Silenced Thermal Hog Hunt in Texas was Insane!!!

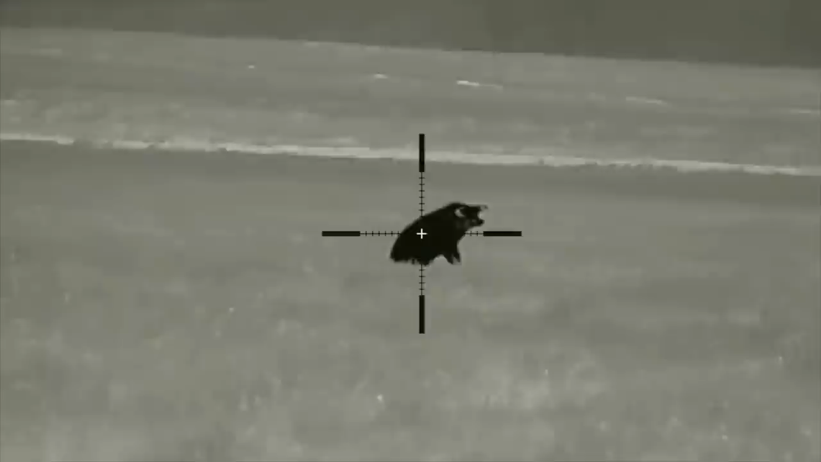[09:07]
There you go. Hit him again, Bobby. Go for the head.
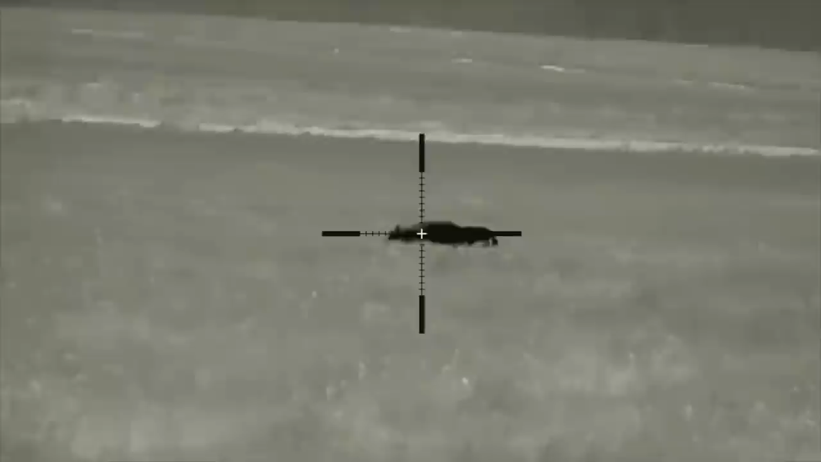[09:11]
He did. All right. Andrew. What's up? What's up?
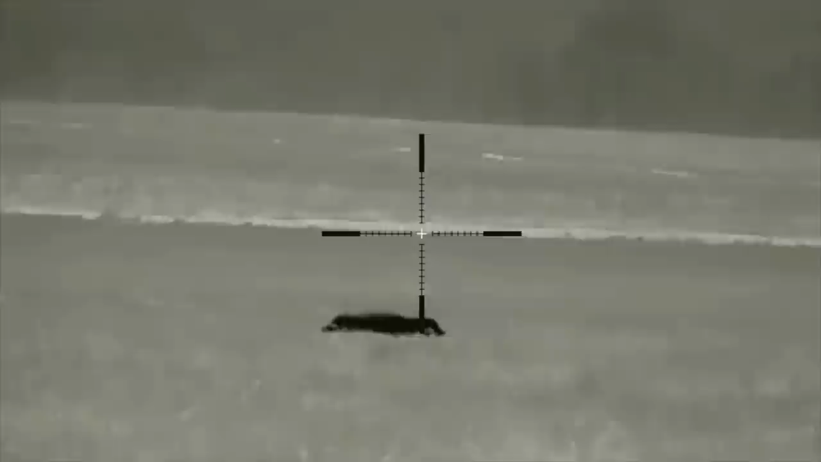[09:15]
He did. Holy shit. No. My scope died. Your scope died? Holy shit.
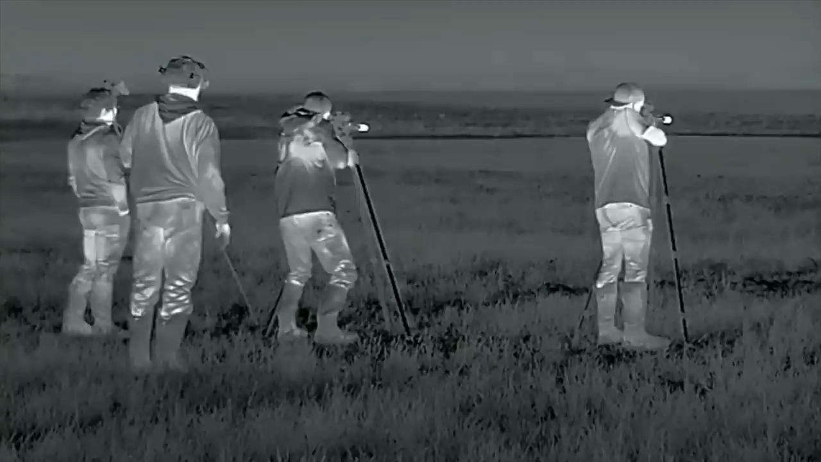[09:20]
All right. Andrew. What's up? What's up? He did. He did. Holy shit. No. My scope died. Your scope died? Holy shit, dude. That was fucking awesome. Right on. We fall like Viper fucked up. Oh my god. I'm gonna have to get you a new scope. When I come back, I'll bring you a new scope, okay? Well, I haven't had issues up until now. He knew we were here.
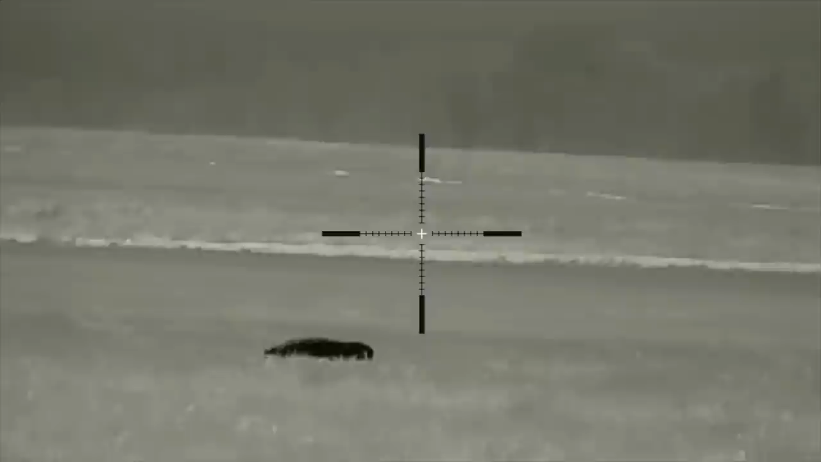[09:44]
Dude, he was staring right at you. Awesome. It's when you walked up, that's all he wants. The corn.
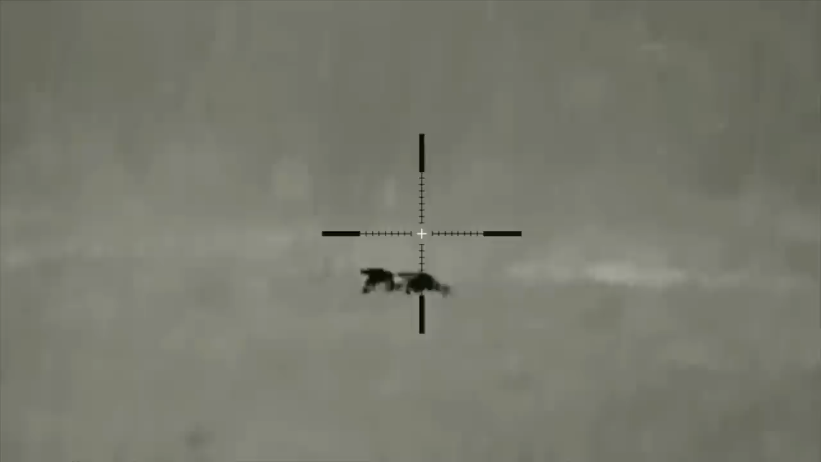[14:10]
Alright, y'all ready? Yep. 3, 2, 1. Good shot, boy.
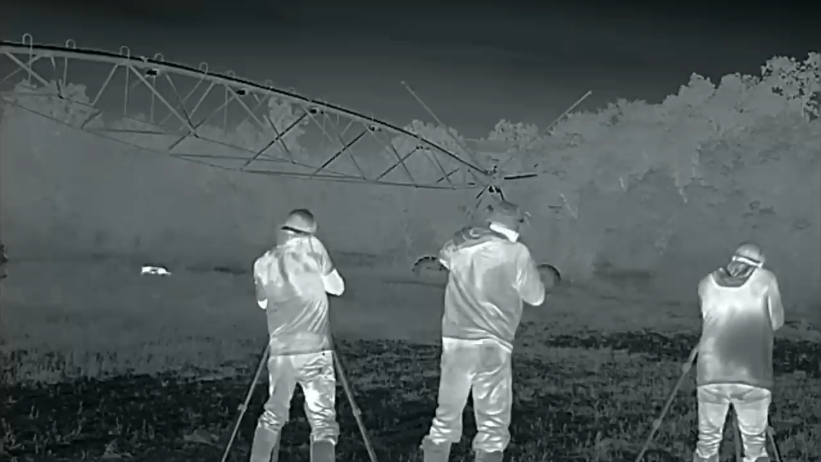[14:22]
Good shot. That was sick. Oh, sick. Oh my god. That was good shot right there. Good shot. He ate it in the neck. Good shot, boys. That was sick. Oh my god. Can I double tap? Good ass dance? Hell that yeah. Sweet, too.
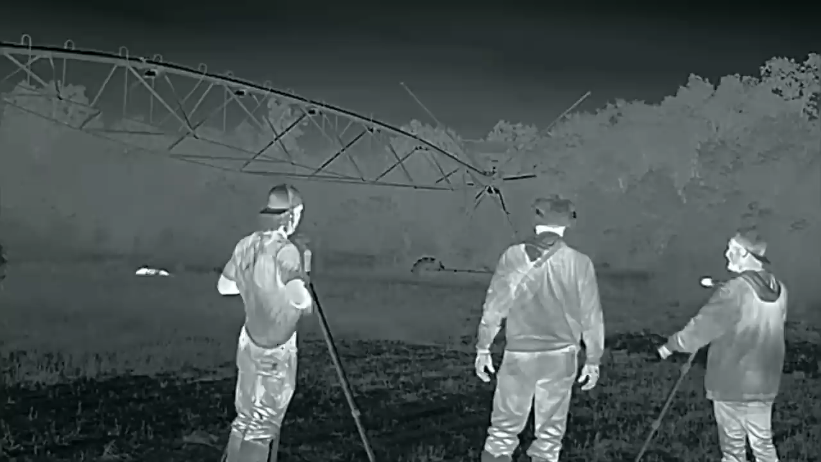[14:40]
Hey, hit him again. His head's to the right. Yep. So just hit to the very front of him. You know what I mean?
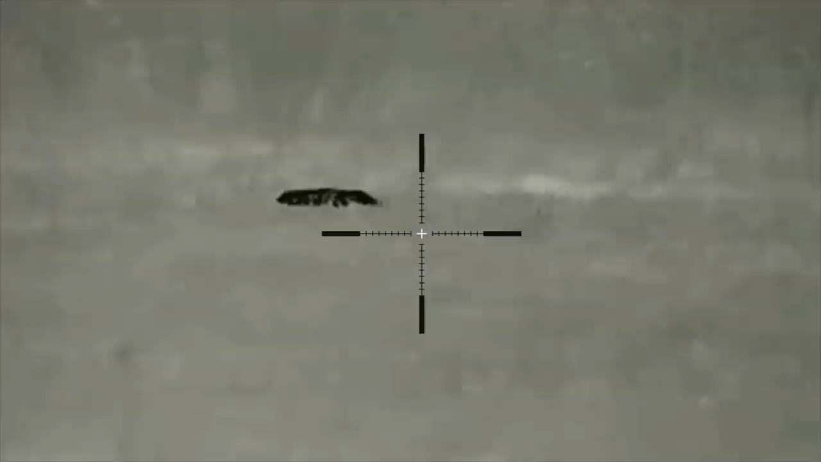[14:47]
Yep. So just hit to the very front of him. You know what I mean? Like, his head's to the front.
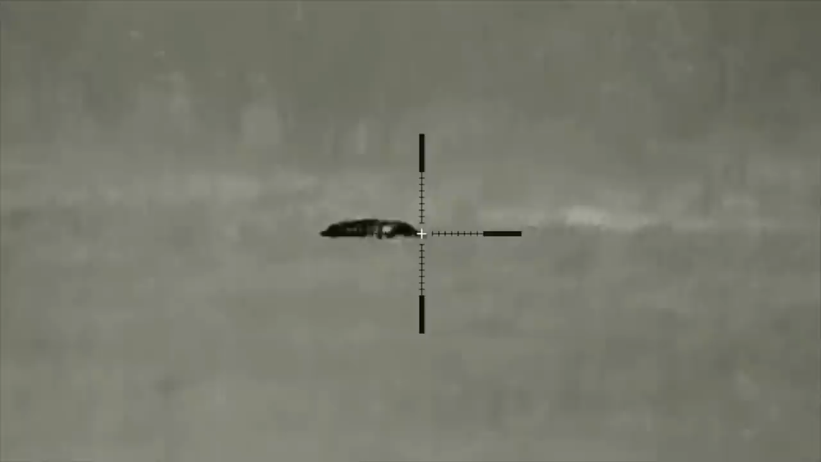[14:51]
So just, there you go. That's the double tap. There, you had a misfire? Yeah. All right. He's done for sure.
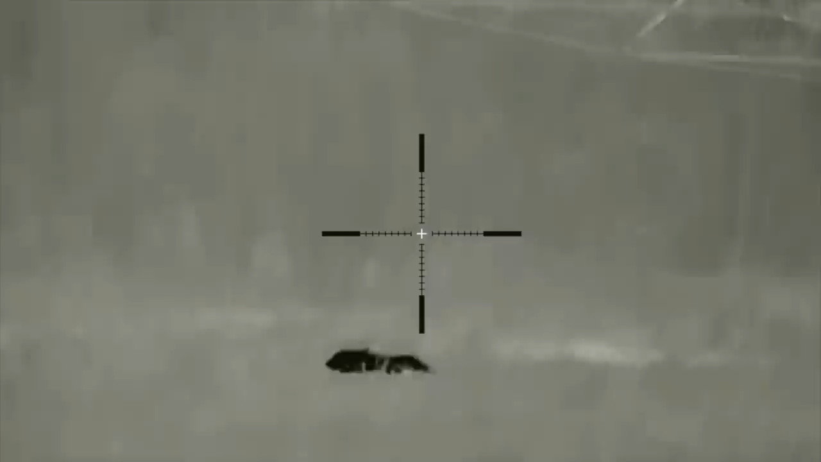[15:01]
That last one knocked him over. Yeah. That looks like a big pig. He seems pretty solid. Oh, that's a decent pig. Yeah, it is.